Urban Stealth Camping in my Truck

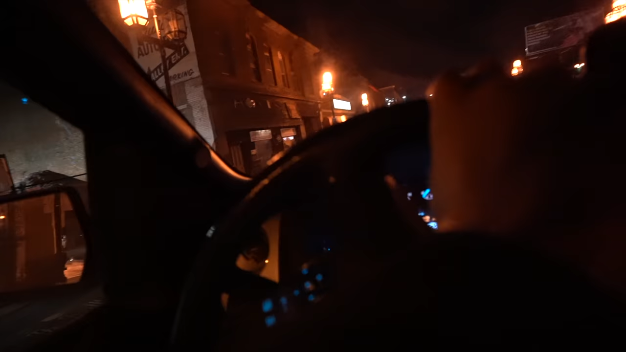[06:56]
All right, so it looks like that parking garage isn't free. It's only $8, though.
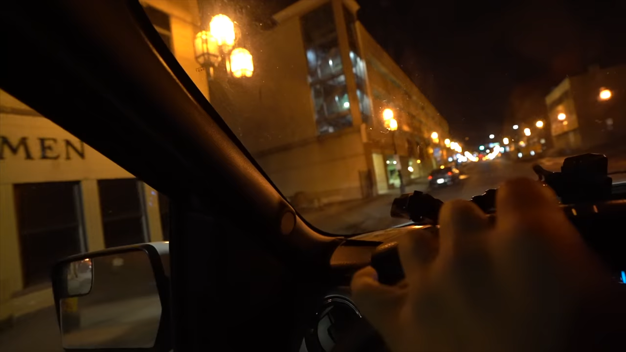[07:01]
All these signs on the street here have no parking between 3 a.m. and 6 a.m., so that's not really an option.